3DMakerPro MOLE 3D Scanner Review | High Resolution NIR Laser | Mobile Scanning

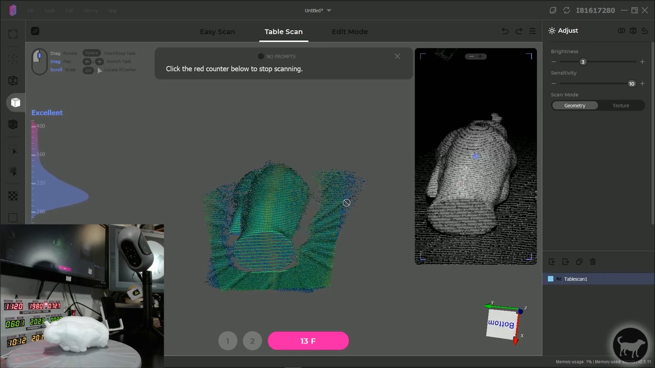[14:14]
and again it'll go through the 320
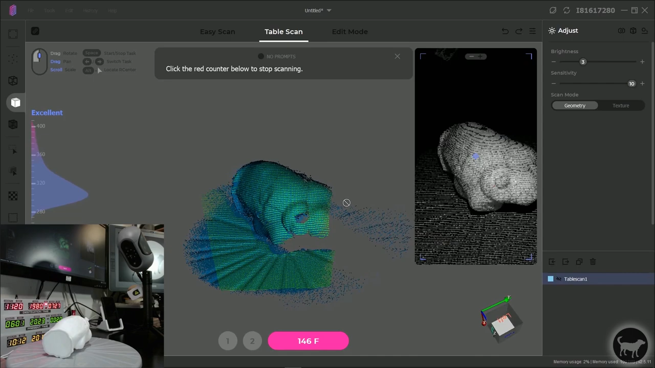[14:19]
frames which is roughly how long it takes for one revolution of this scanner bed.
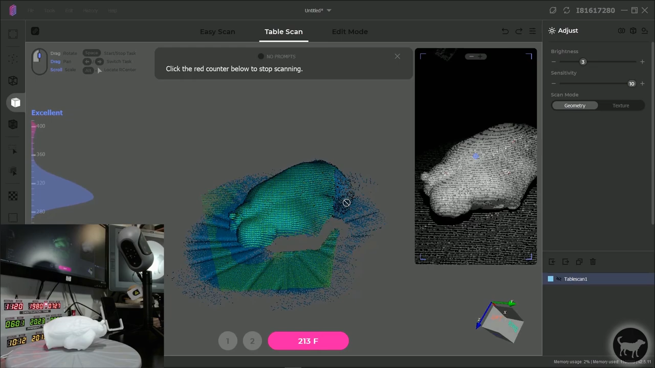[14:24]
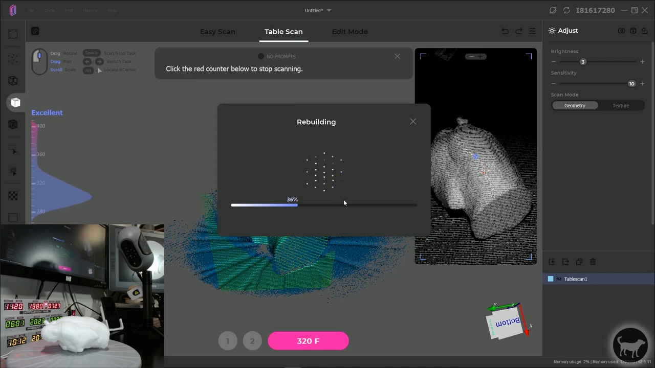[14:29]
Alright, we're back into edit mode and I'm going to see what it took away.
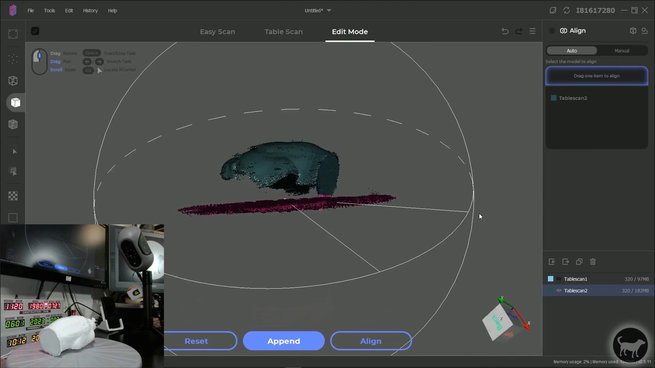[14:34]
I think that did a pretty good job. There's some data down there.
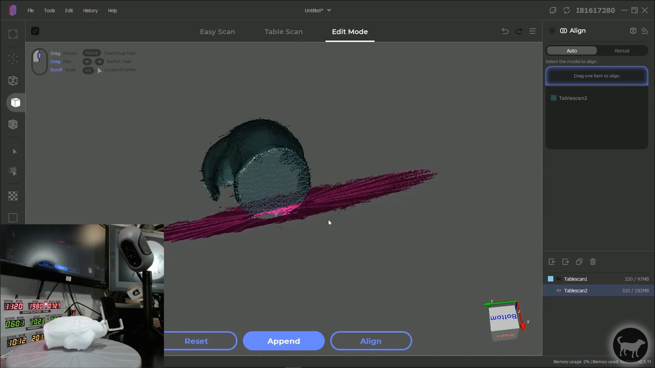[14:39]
I could try to save that. I am going to alt-drag
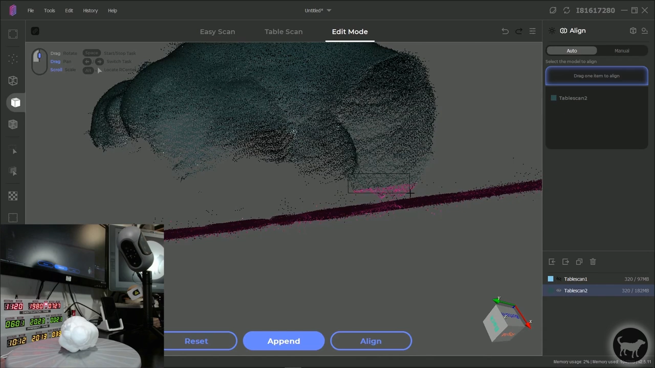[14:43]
just preserve that data hit delete. Now, you'll notice that there's points here but it almost seemed like when I was scanning I was getting more points. If you come over to your layers tab here and you right click
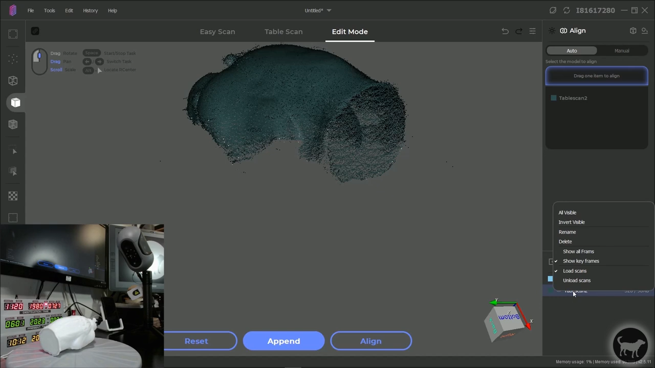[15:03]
on the layer you see how it says show keyframes. you can also go where it says show all frames and it'll show you every frame that it generated when
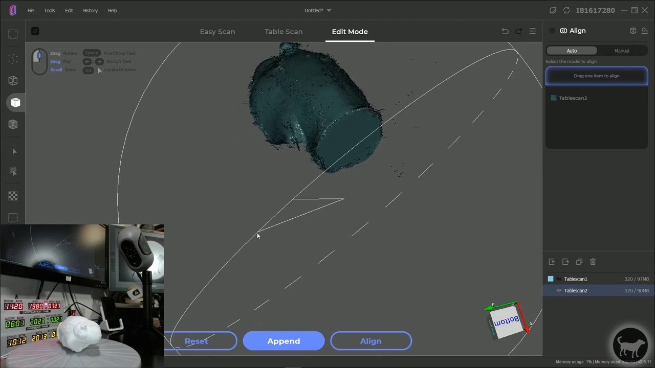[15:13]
it was doing its scan and you'll notice that there's a little bit more data there than was previously there.
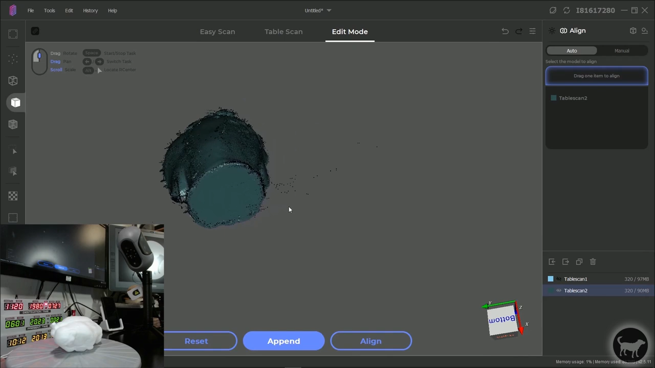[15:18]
I like to many times go in and clean that up.
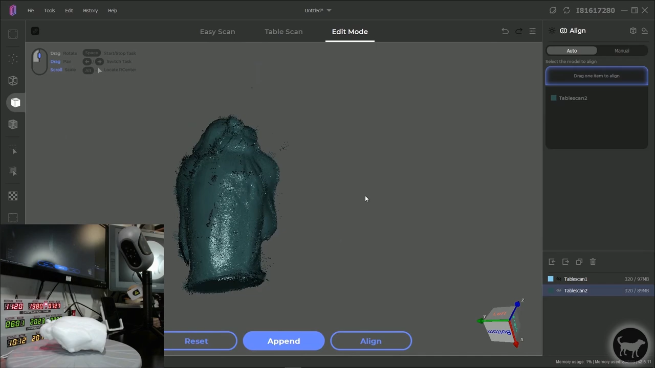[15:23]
When you bring in this next scan it will automatically hide the first scan.
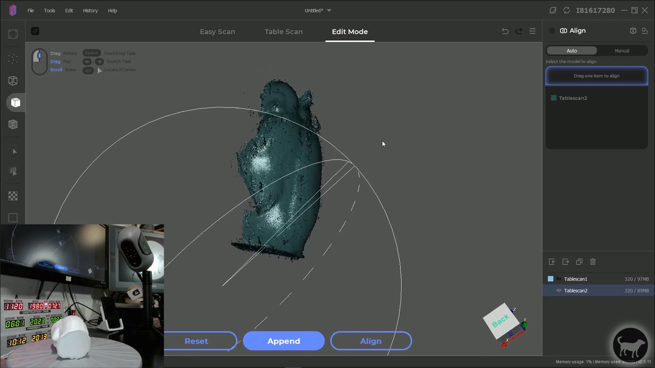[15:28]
I'm going to show that first scan again and I'm going to show all frames for that one as well. But you'll notice because I've turned this they're not in the same place anymore. What I need to do is align these two things. What I could do is I could do it manually or they have an auto function for this. I'm just going to see how well it automatically does it without
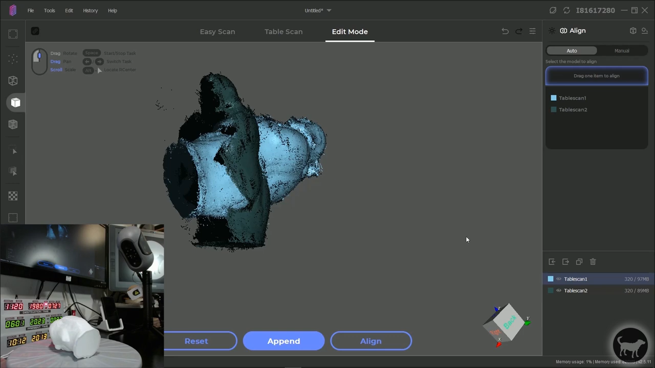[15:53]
me having to do the manual process and see what I get. I'm just going to hit align with the two layers visible.
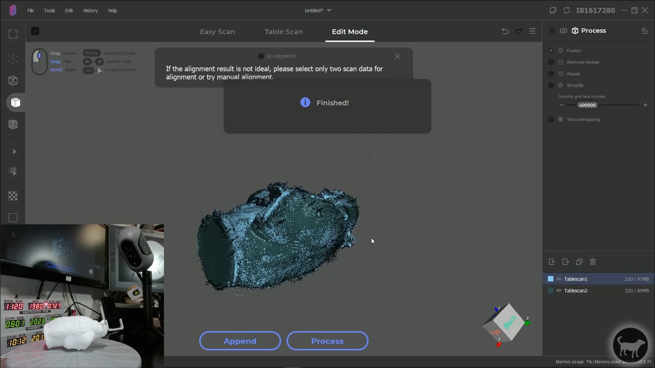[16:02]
And you can see it does a pretty good job of aligning these two things.
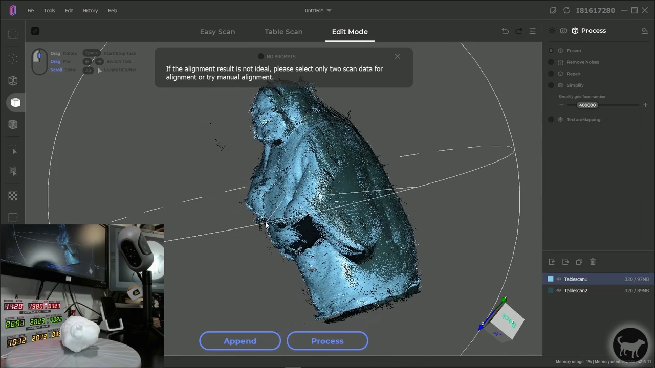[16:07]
And now I know it looks messy right but again this is just scan data. This is not mesh data. A lot of this stuff will get cleaned up later on. But you see I'm still missing some of these sections in here. I'm going to append another scan.
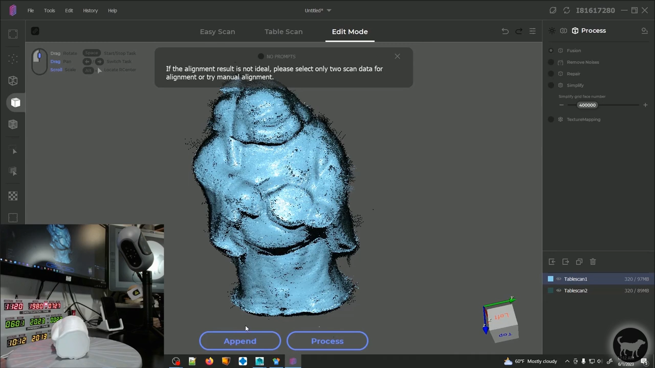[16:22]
Append. And then this time I'm just going to flip it over.
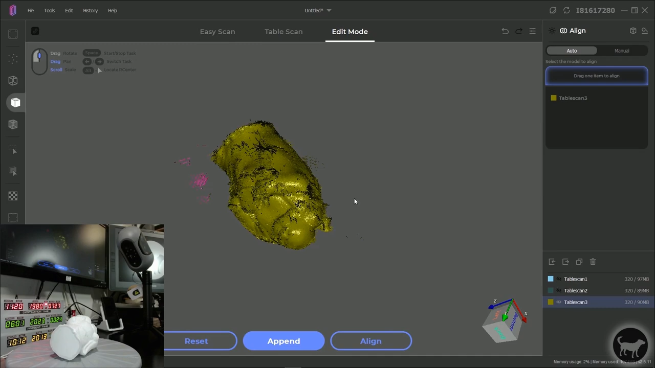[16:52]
That the computer doesn't have to think about these things when it goes to assemble all of these points.
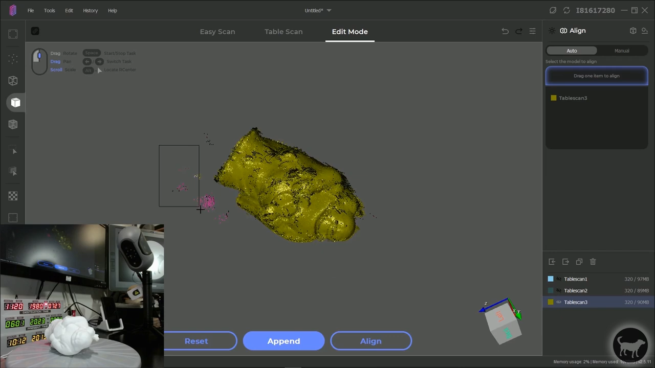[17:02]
I'm just control selecting and delete. And I'm going to bring back my other two models.
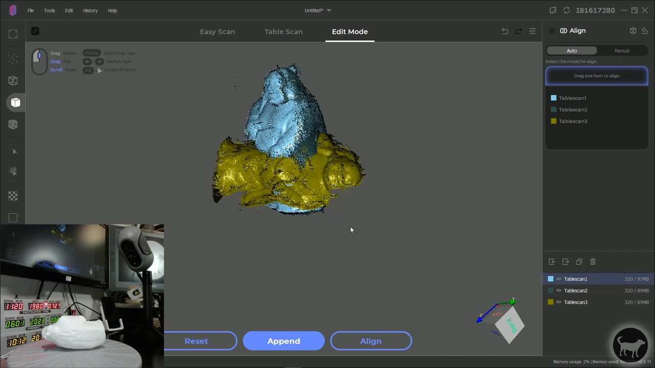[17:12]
And I'm going to hit align again.
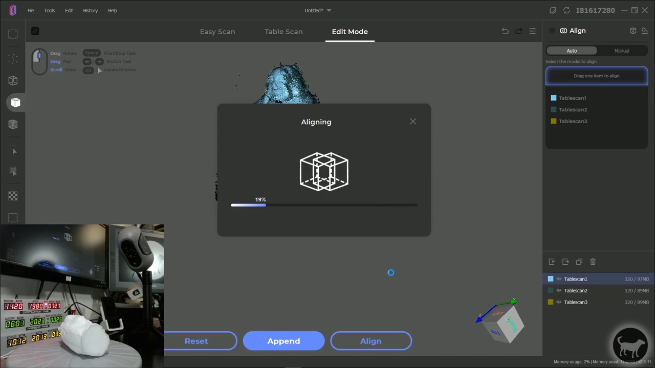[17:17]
So this did a pretty good job of aligning everything.
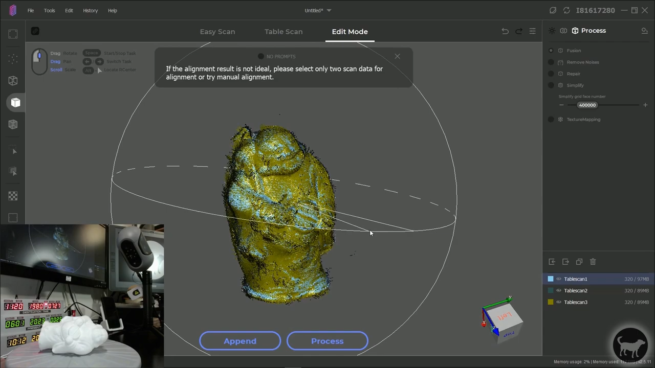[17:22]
I don't have to go into manual mode for this one. and I might do it in a second just to show you the process of this. I think that looks pretty good.
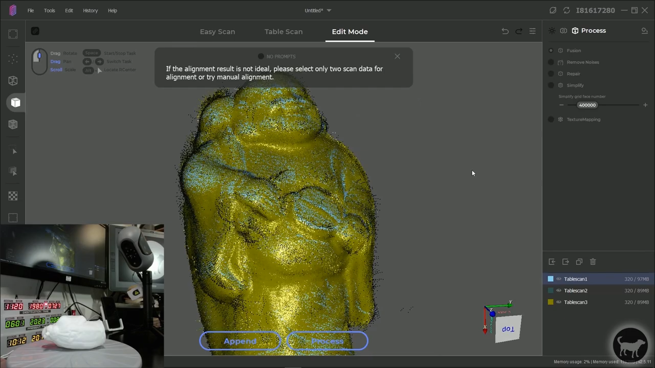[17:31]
I think I have pretty good coverage everywhere.
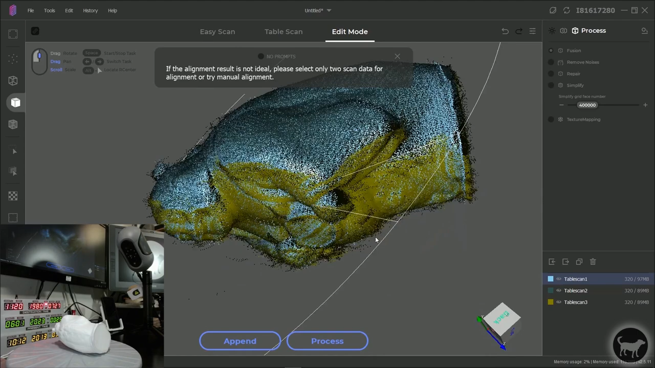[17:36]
I have a little bit of a section missing on the bottom here.
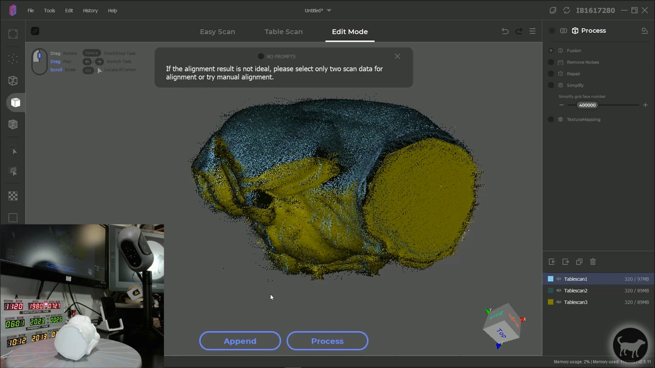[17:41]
It's on the bottom of his hand. I think I might do another scan where I try to prop it up on the other side that I can get some of this other data down here.
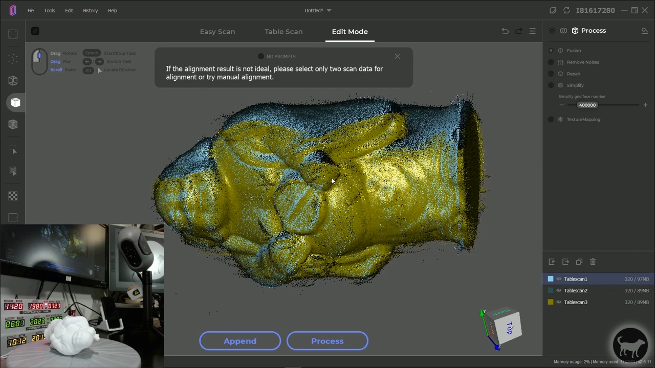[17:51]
Some of this will just come in automatically. it'll fill in these areas. But just for a full scan I'm going to run one more.
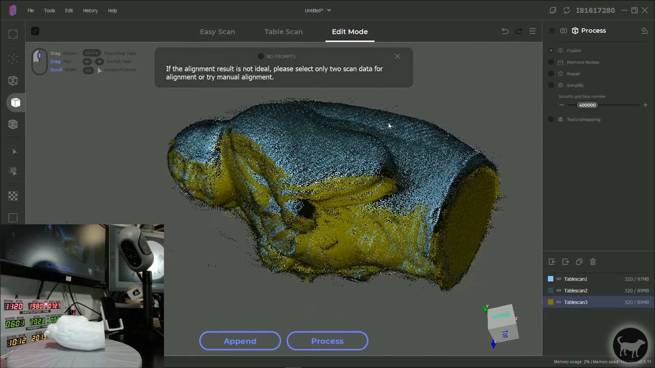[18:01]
And I don't know if there is a limit to how many scans that you can run.
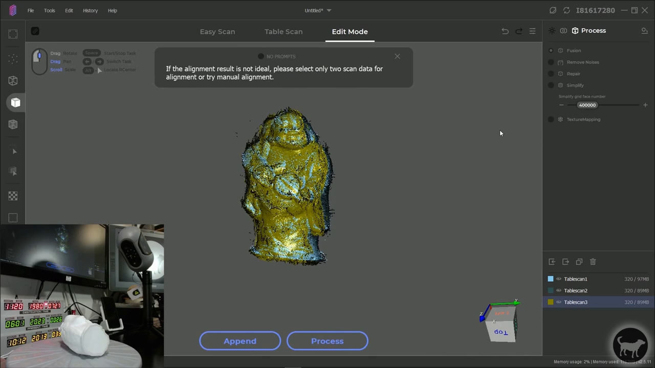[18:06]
Obviously the more scans you have the longer it takes to compile it.
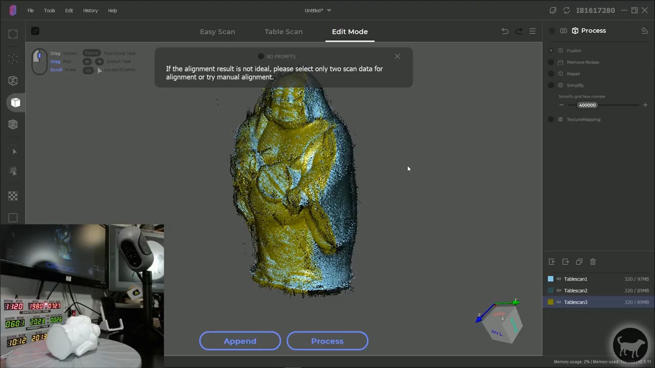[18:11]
But you know I've had probably ten scans and it seemed to be just fine.